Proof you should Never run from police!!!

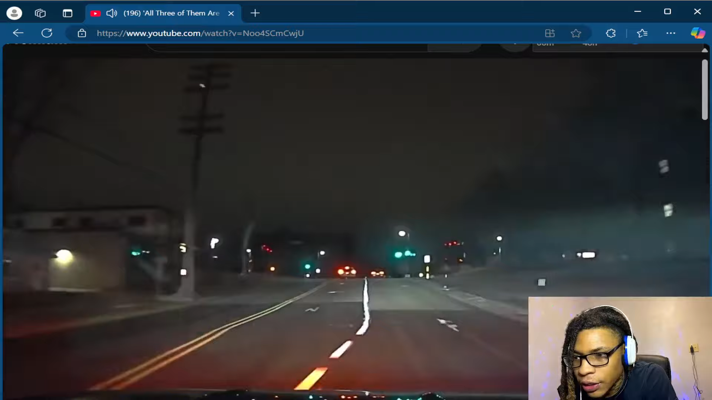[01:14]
Is that car even fast enough to be trying to do this shit, bro? 12 catching up to their ass, bro. And then it's like, gang, y'all can't be doing the dash in slow ass cars, bro. Let's see if 12 catch back up to him again, bro. That motherfucker speeds of 100.
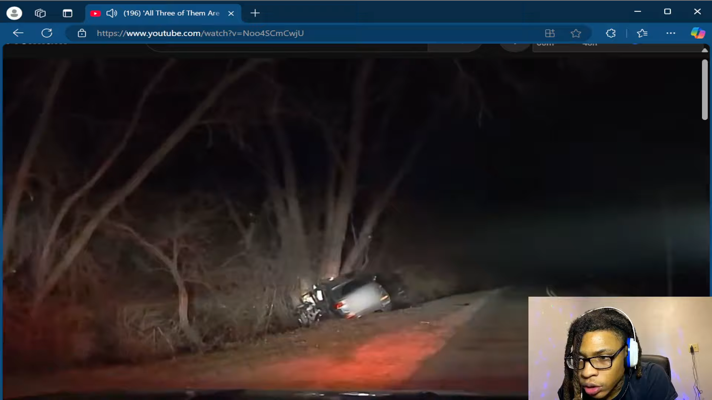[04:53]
Damn, he hit a tree and it did that.
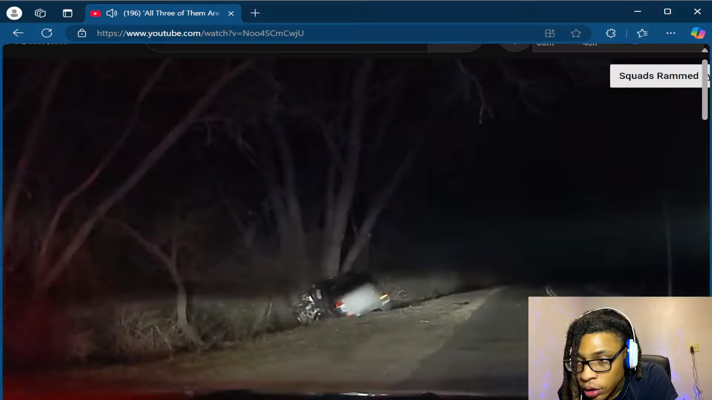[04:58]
Did this shit happen because of the spikes?
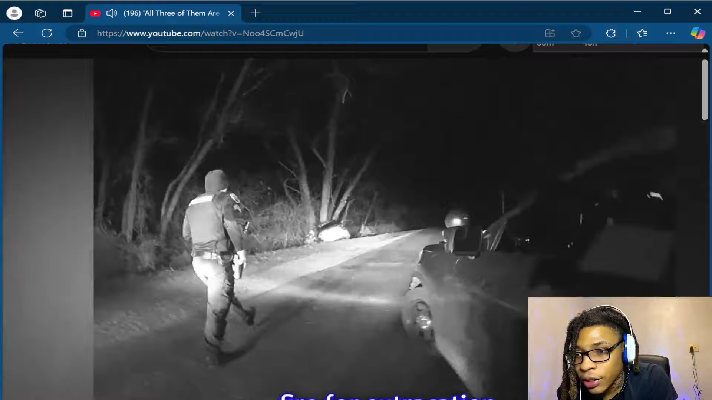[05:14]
They know he fire for extrication. They know that ass cooked. They ain't gonna cap to you. They not gonna worry for real.
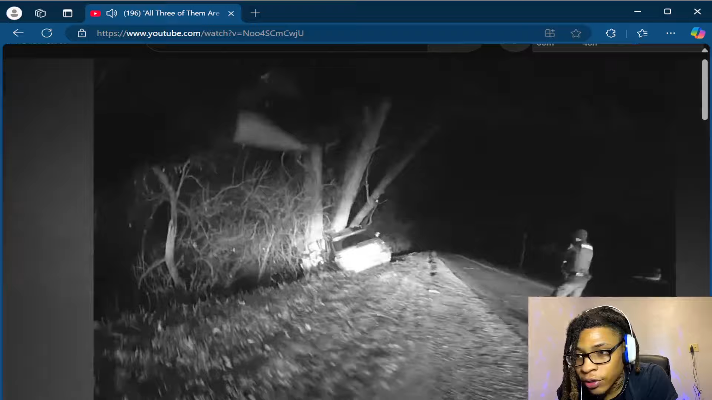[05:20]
They got pipes. Man, you know they cooked the way that car is, bro. Y'all don't even gotta have pipe, but I understand why y'all got pipe because you still don't know. But yeah, you know them niggas cooked in that bitch.